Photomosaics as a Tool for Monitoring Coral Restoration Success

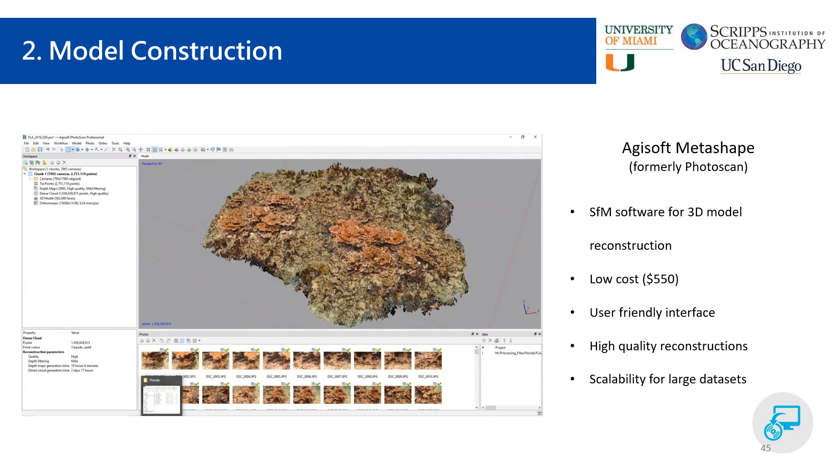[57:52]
reconstructions and it's scalable for a large data set so it allows us to work with these really large image that image that's usually on the order of a couple thousand images and be able to produce high quality models with the computer power that we have here so what is the computer power that's needed to put together these models so since we are dealing with really large areas and
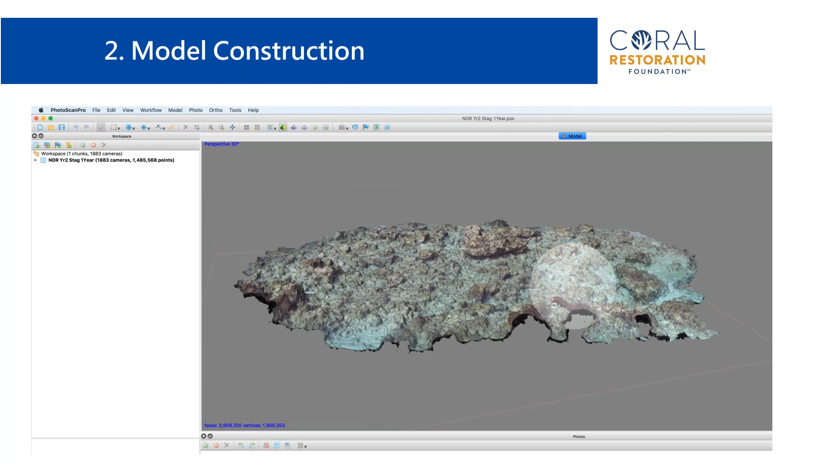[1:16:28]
swim and acquire the in-water imagery and then the model was stitched and aligned overnight on our computer so we set it up let it run and we came in the next day and it was good to go right here shows uh some of the different options that you have for uh photo scan or meta